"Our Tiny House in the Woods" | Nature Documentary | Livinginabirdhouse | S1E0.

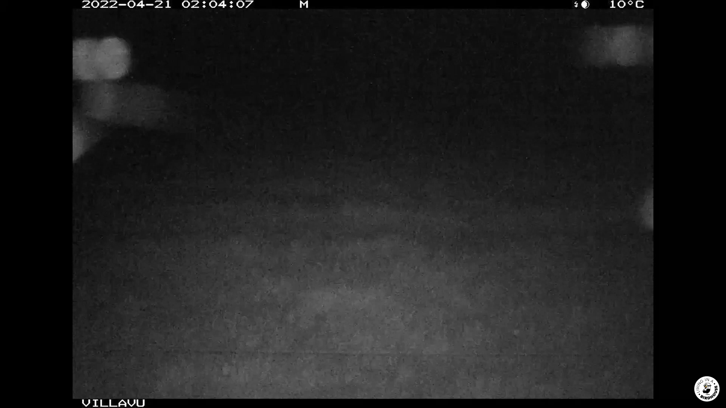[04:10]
Secretly, we sometimes leave food for him in front of the camera. A cold mouse, some leftover bones. And he knows that, and that's why he comes.
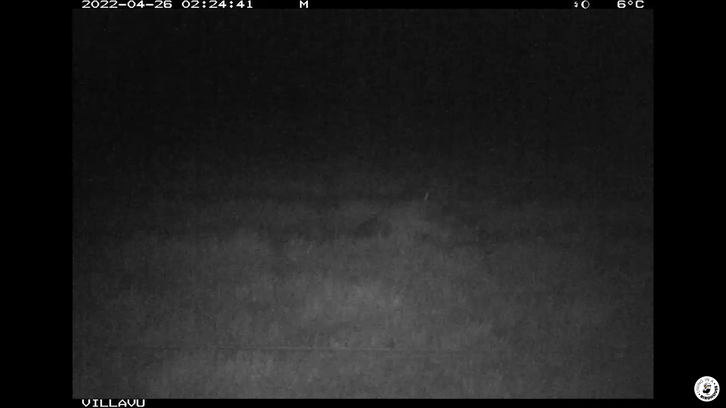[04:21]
We have never seen him in daylight though. In the early morning, before sunrise, our camera finds less skittish animals. Like these playful rabbits.